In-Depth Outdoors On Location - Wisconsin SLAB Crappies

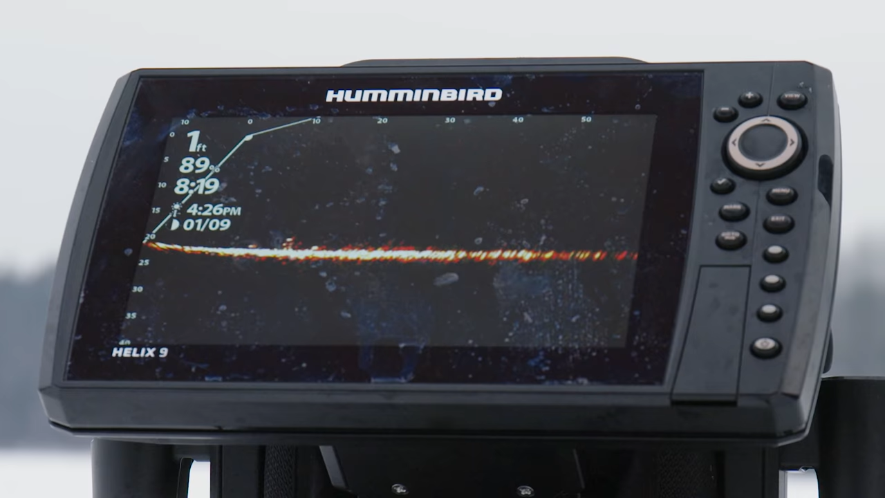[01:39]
sensitivity up and you're just looking
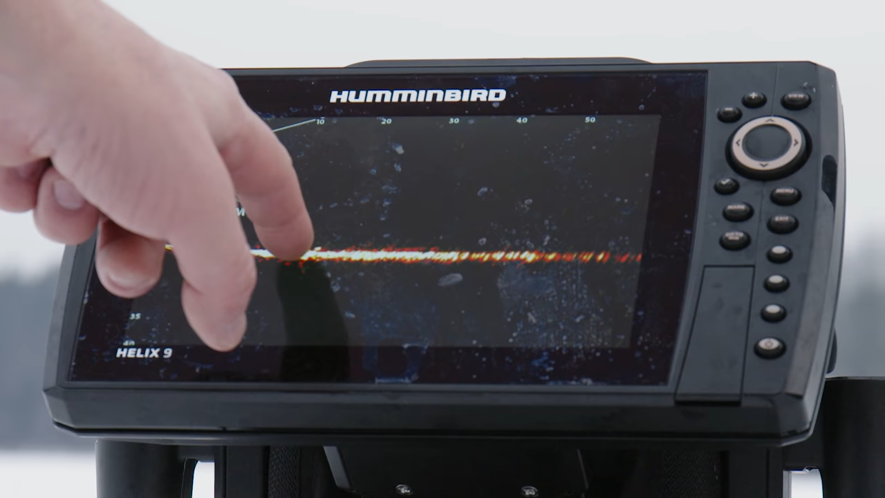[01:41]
for those big old returns yeah that that's obviously a big crappie and just you know sweep sweep a big arc spot some fish not